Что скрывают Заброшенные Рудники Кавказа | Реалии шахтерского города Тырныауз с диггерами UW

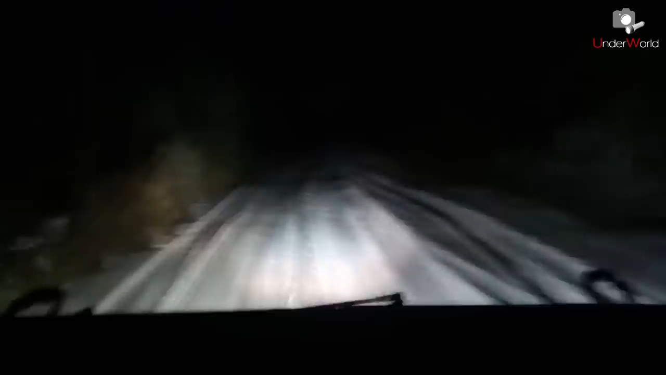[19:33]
Задняя часть, расположенная за кабиной водителя, была полностью открытой и забита почти выше крыши металлом. Водитель предложил довести меня вниз, и я согласился, о чем потом и пожалел. Пассажирское сиденье было занято, и меня определили на кучу металлолома в кузове. Поэтому снимать я мог только на то, что оказалось под рукой, а именно на телефон. За качество сразу извиняюсь. УАЗ понесся вниз по серпантину с бешеной скоростью, и я ожидал, что каждый поворот или кочка станут для меня последними.